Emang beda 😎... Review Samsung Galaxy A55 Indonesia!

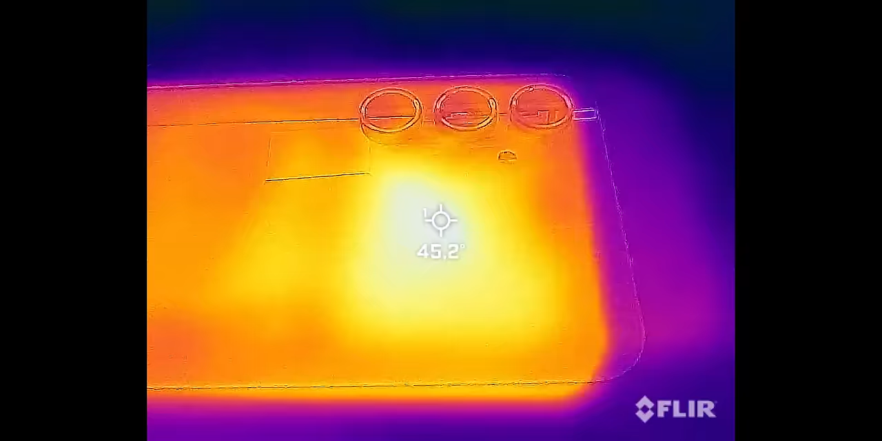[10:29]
Buat titik paling tinggi, ada di belakang, di atas deket kamera.
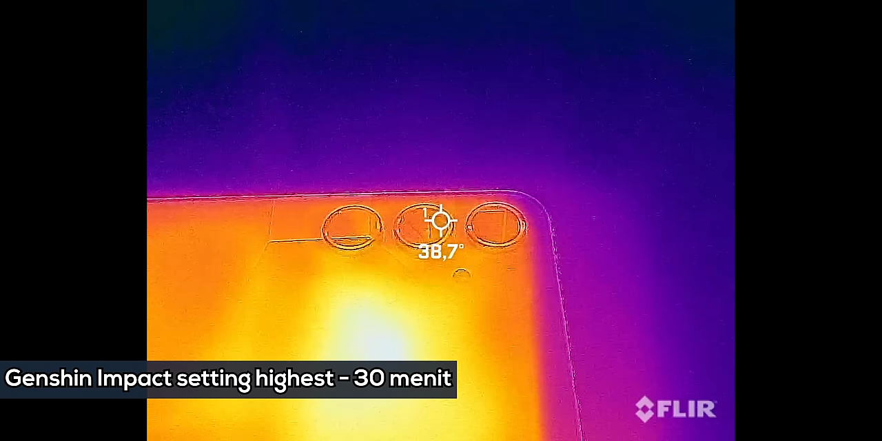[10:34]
Dia bisa kena di 45 derajat, kalau di depan dia sekitar 42-43 derajat. Bodi kaca frame metal emang bagus buat ngebuang panas, transfer panasnya ngebut, kalau lagi idle dia bakal cepet adem lagi.